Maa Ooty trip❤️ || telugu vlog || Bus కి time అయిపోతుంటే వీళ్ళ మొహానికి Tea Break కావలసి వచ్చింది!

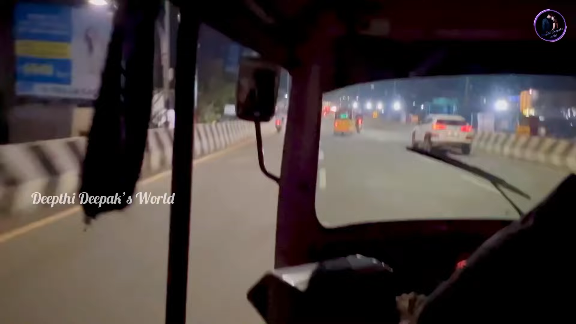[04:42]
మ్యాటర్ ఏంటంటే నేను దిగి అక్కడ ఓలా ఏదైనా బుక్ చేద్దామని అనుకున్నాను, బట్ ఓలా దొరికే లోపలే ఈ ఆటో ఆయన సడన్గా మమ్మల్ని వచ్చి అప్రోచ్ అయ్యాడు.
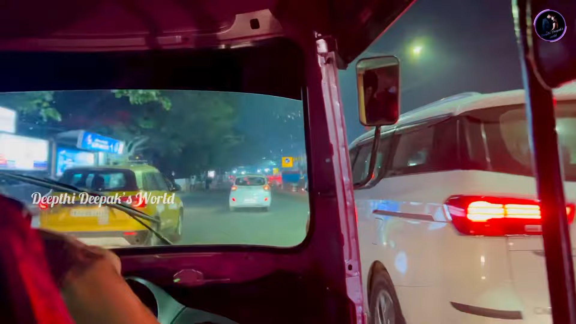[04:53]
మాకు చాలా బెనిఫిట్ అయింది ఆయన వల్ల, కరెక్ట్గా రీచ్ అయ్యాం బస్సుని. జస్ట్ ఒక 5 మినిట్స్ డిఫరెన్స్ అంతే. మనీ చేంజ్